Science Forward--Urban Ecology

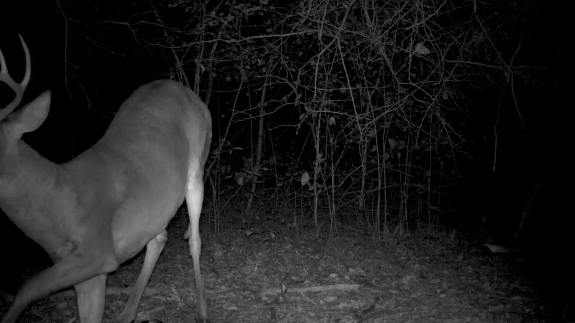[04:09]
And it also takes five photographs in a row. So what the beautiful thing is, is we've got almost what you call near video